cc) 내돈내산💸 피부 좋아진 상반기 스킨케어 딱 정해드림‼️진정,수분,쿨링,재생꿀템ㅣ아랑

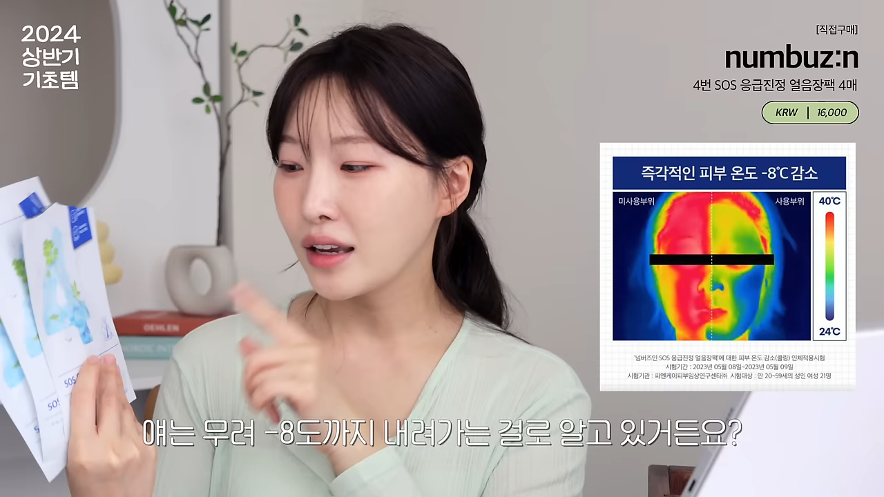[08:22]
On screen: scale top 40°C, scale bottom 24°C
얘는 무려 마이너스 8돈까지 내려가는 걸로 알고 있거든요. 또 온도 내려가는 거에서는 그냥 압도적인 일이에요.